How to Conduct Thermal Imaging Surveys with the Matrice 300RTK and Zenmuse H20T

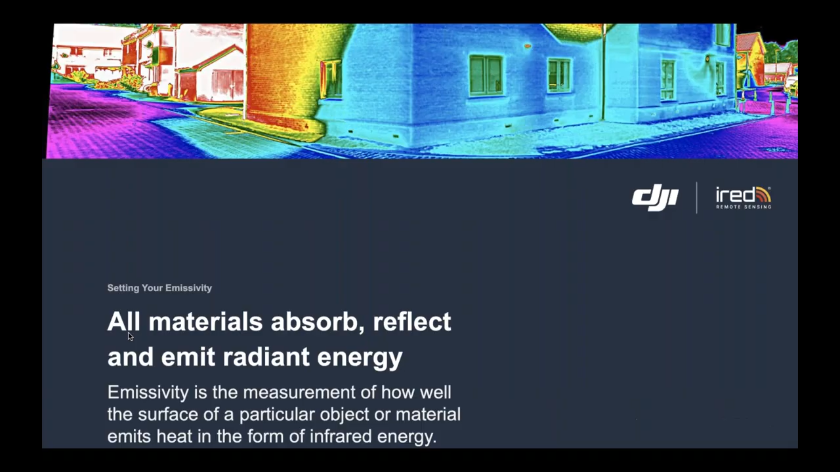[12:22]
All materials above absolute zero either absorb, reflect and emit radiant energy.
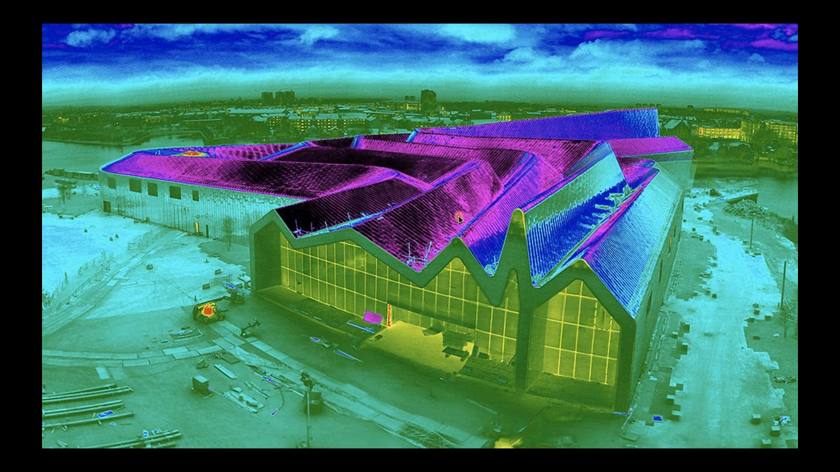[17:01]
That's pretty well telling you what the air temperature would be. So how and the logic of it, how could this roof appear to be so much colder? And as I said, the answer is it is a reflective surface and we need to be able to recognize it and account for it in any reporting that we're going to do. Background radiation, there's a number of ways of accounting for it, but background radiation is a factor that we can put into the camera before we get going. And if we are doing a test inspection, we will attempt to measure it for the work we're doing.
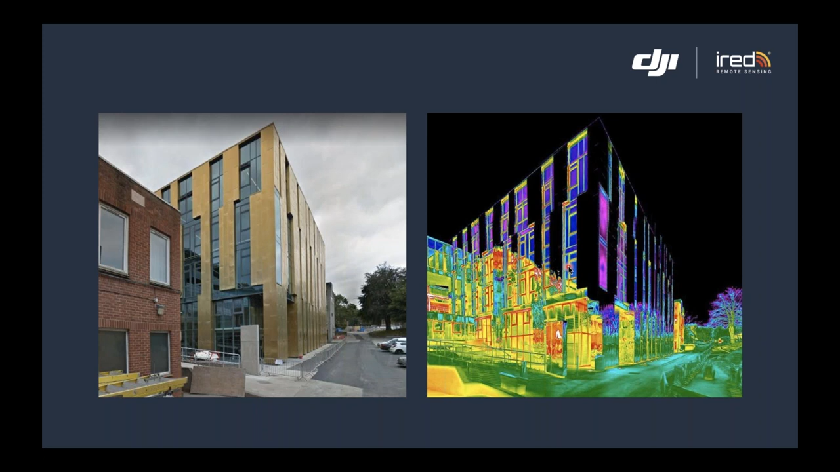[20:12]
that was a function of it actually being heated adversely by the sun. But here we have, again, this apparent heat that's now on the surface. But this is purely reflection and is bad for what we want to be able to produce. We do have other problems that we need to think about. But if you're a drone pilot, you wouldn't want to be flying in fog anyway. But again, it's a ground based example. I haven't got any aerial ones where this has become a feature. That left hand image is not badly focused. It would be very easy to think in those terms.
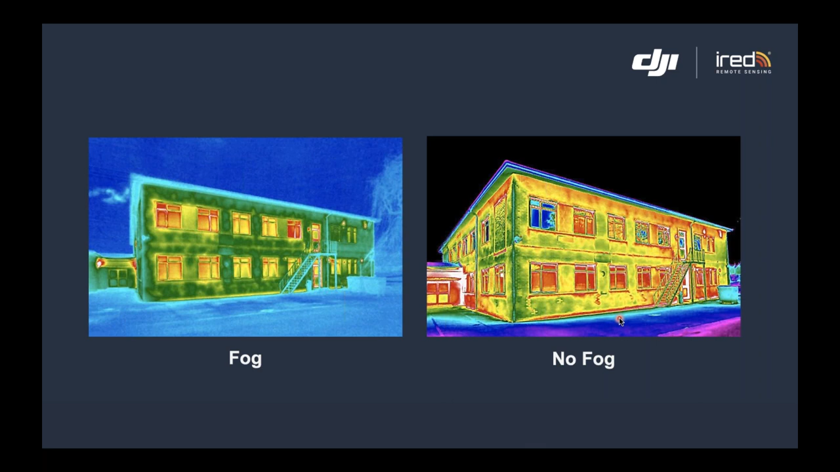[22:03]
640 by 512 is an excellent resolution and is one that will be capable of giving you these sorts of images that you're looking at at the moment. But you do need to be very careful about the environmental conditions that you are going to use.
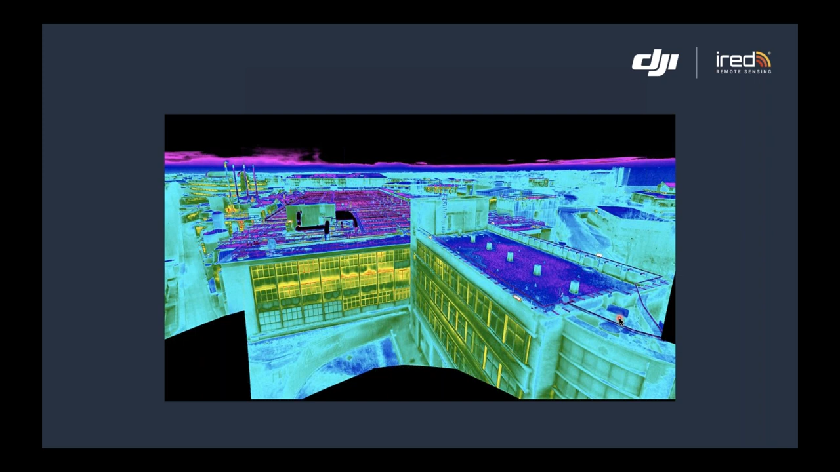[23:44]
what we're able to do here is, and I'm going to put the next slide, we'll just hopefully give you a bit of a grid. And we use a common way of capturing buildings is to use a technique called skyhooking. And this is where we'll hold the drone into a geostationary position and then we will rotate the gimbal underneath the drone. So we try and hold the drone absolutely still.
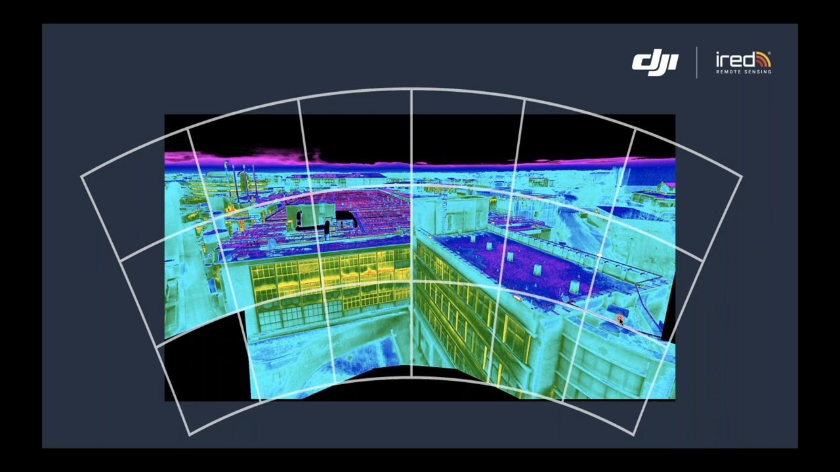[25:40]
We can then join them all together and then create the report as we want to do. And it will allow us to then pick up on the individual analysis point that's important to us. The importance of level range and span, these are terms that you may not have heard of before.
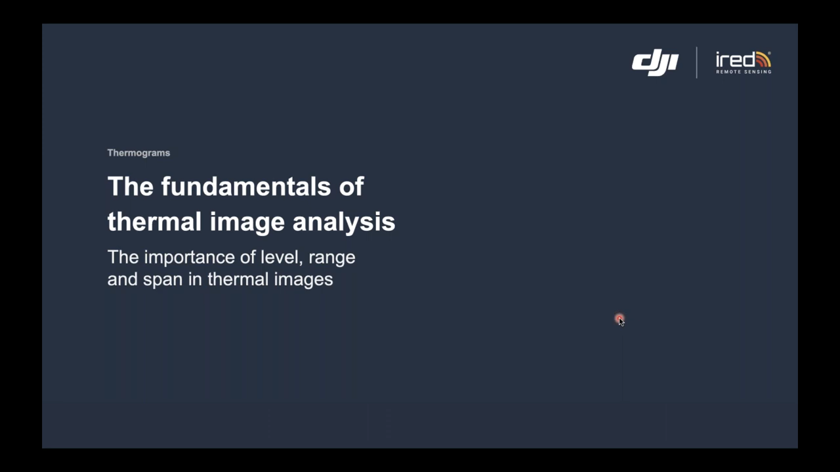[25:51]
But I'm going to use, again, another ground based example that we've used within training courses.
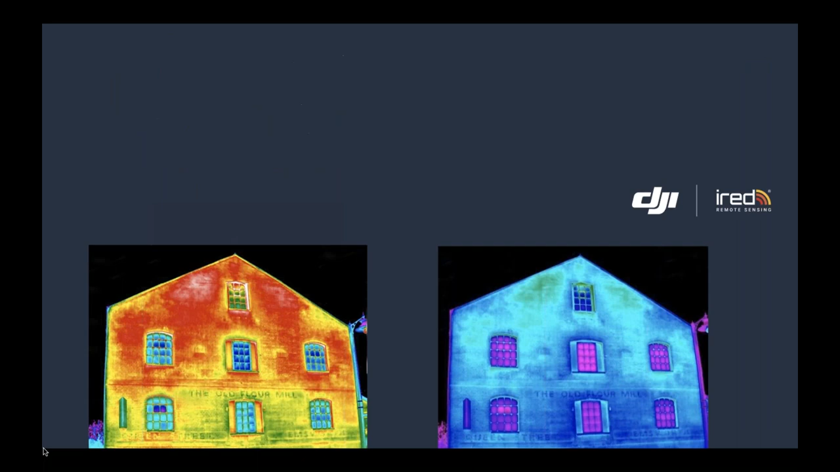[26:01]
And I'm going to ask you to just play a little game with yourselves, actually. So which of these buildings losing the most heat? So this is my office building. And we went off and we took these images, as you can see. So on the left, we essentially have the building and it's a red on the upper floors and the green yellow on the lower floors.
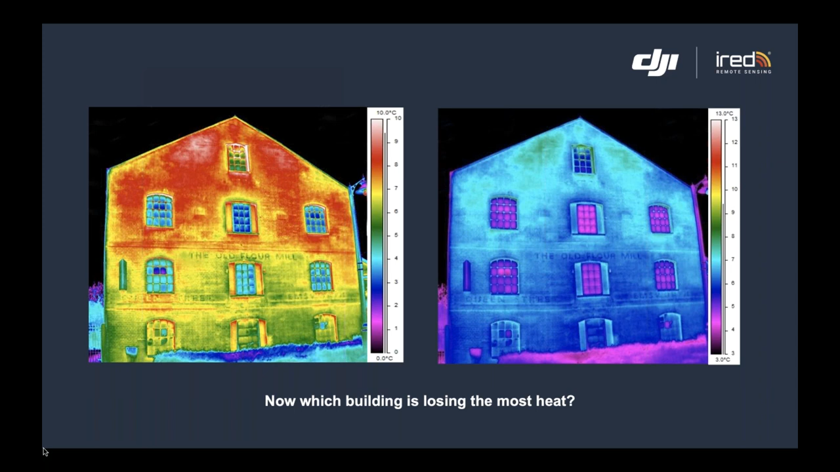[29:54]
But sensibly speaking, there are a number of rules that we can put into place when we're when we're actually doing the reporting and how we're going to communicate with our client. But I hope that this example will show you the importance of being able to sensibly look and and analyze the images that are going on.
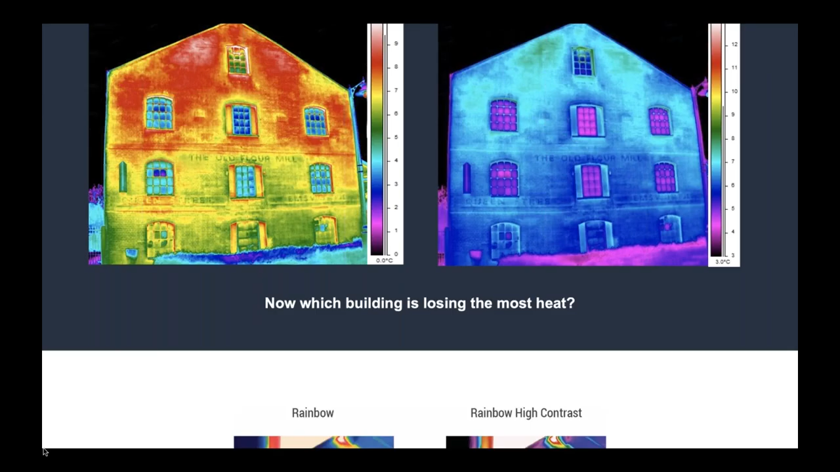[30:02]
Very quickly, you have a number of pallets. There will be pallets within the camera and we found that people work better with different pallets. So if we're out in the field, you'll often find people will work, certainly at night, if we're doing night surveys, will work in the grayscale. The black and white is far easier on the eyes means you can work longer.
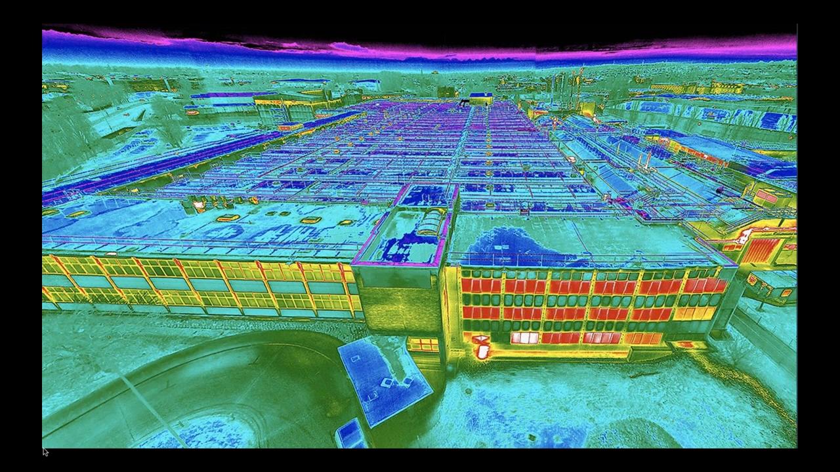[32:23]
So this aerial image was one where we did need it to be wet when it started. It was raining two days ago. We had to time the survey because we were in particular interested in tracking where there was a leaking roof. So I'm going to bring the next slide up, which will hopefully you've got this white circle stuck in the middle. And if the laser pointer will work, we had a leak coming in through this skylight that I'm circling with the laser.